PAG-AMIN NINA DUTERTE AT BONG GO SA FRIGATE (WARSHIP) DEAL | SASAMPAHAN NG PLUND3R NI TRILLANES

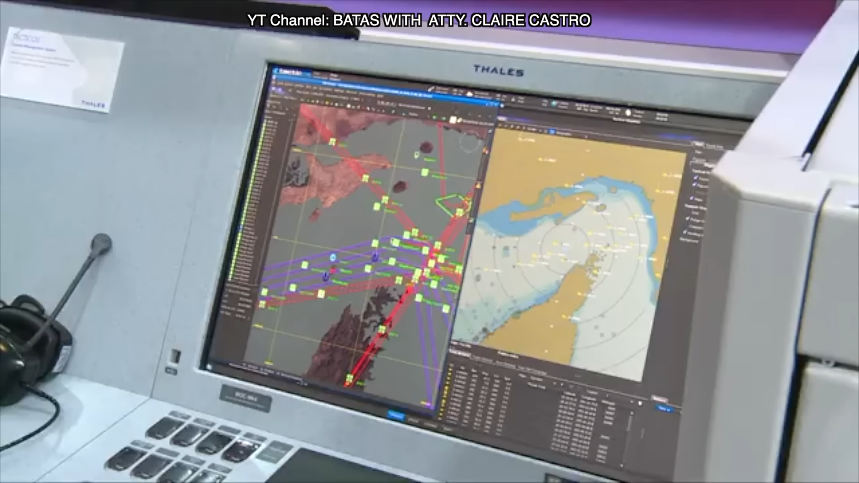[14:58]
brought together the combat operations together with the maritime security operations into one system. So it's easy to use and it's one system for all the tasks of the Navy.
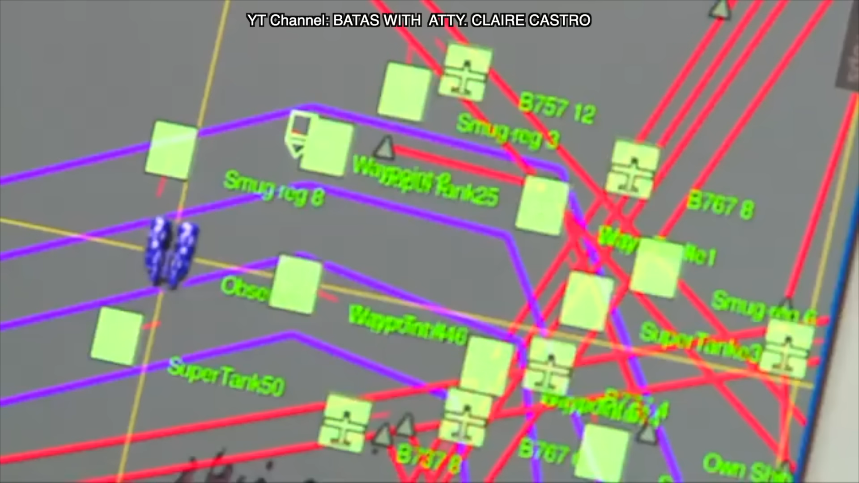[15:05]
So both the combat operations and the safety security of the patrol waters.
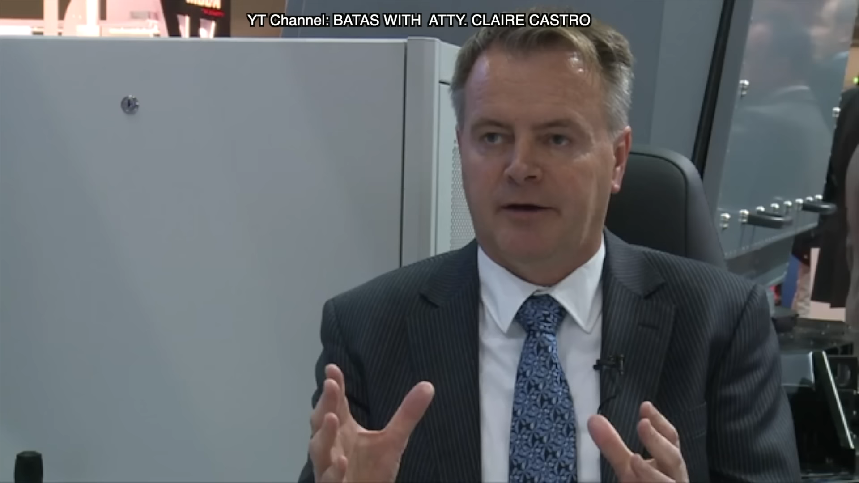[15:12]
The benefit is that it's a very easy to use system, easy to learn, no steep learning curve. The system is made such that operators guided in this work through the system.
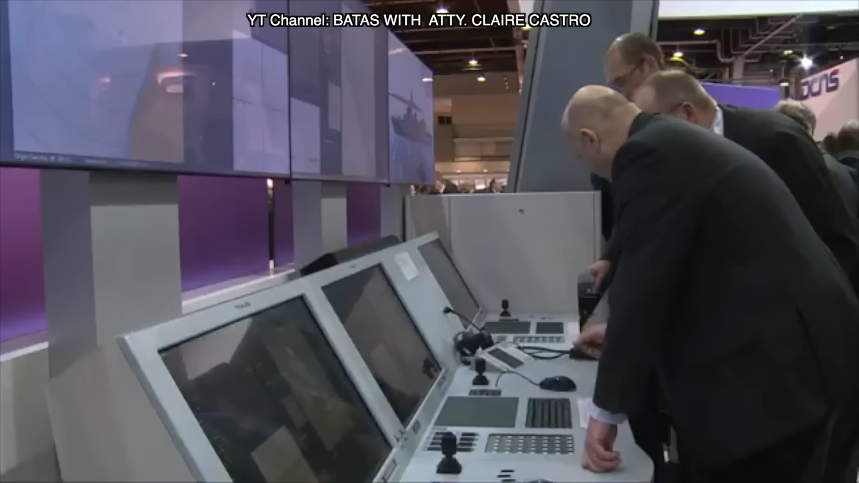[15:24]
It gets a lot of feedback in terms of graphic elements and it's easy to use in such a way so it's efficient and it's latest technology.
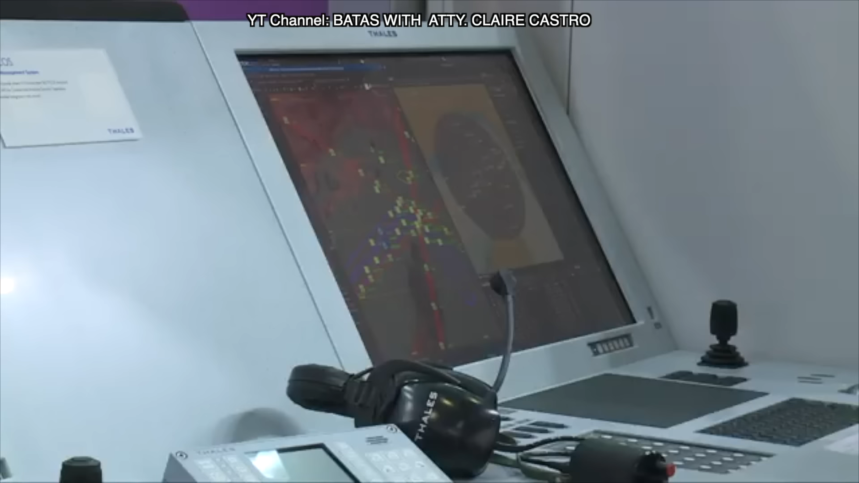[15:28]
So new recruits from the market entering the Navy will appreciate working with Tacticus.